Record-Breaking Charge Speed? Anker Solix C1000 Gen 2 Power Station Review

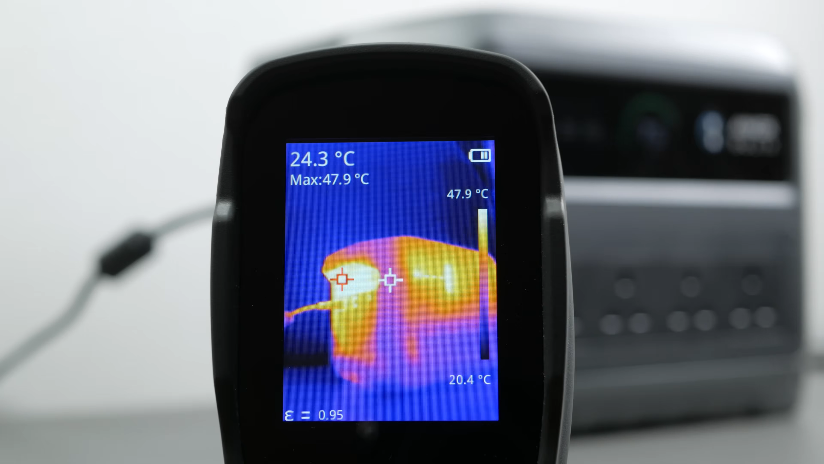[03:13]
On screen: spot 24.3°C, max 47.9°C, scale top 47.9°C, scale bottom 20.4°C
The unit got to around 48c, charging at full speed which I measured with my thermal imaging camera.